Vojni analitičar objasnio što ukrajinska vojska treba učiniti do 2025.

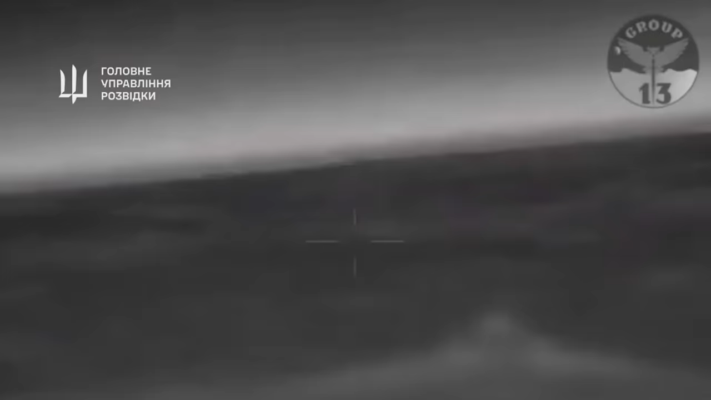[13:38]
Ukrajinci sad pripremaju ove besposadne letjelice. Ovo recimo besposadno plovilo koje je sredilo ovaj brod, navodno ima domet 800 km. I oni ga mogu pustiti doslovno sa zaštićenog mjesta, navoditi ga prema oveštvenim podacima i udariti kad budu trebali.